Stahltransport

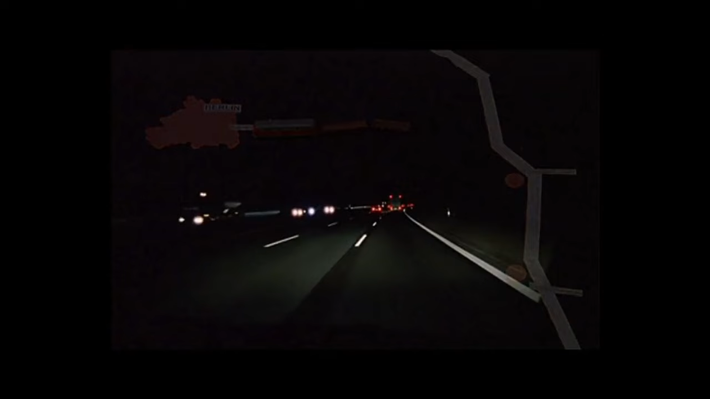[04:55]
Haben wir nicht gezeigt. Wir mit dem Auto hinterher auf der Straße, den Zug einzuholen, fahren an Berlin vorbei.